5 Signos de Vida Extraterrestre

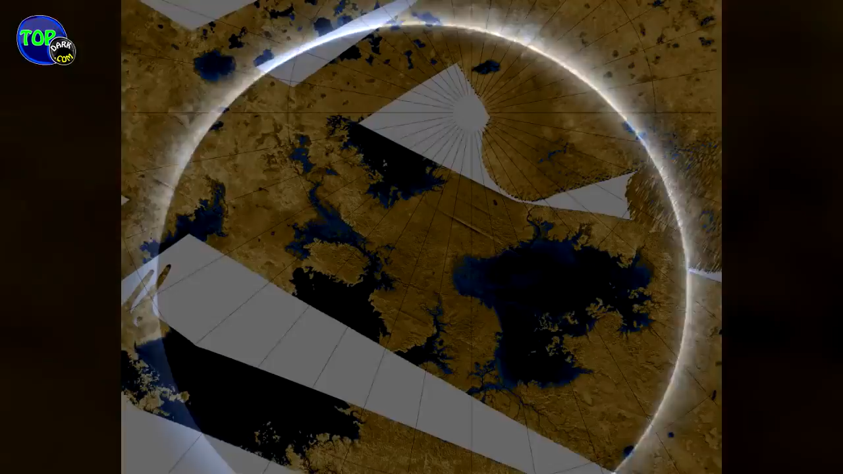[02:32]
Mientras tanto, la superficie de Titán está cubierta por mares de metano líquido.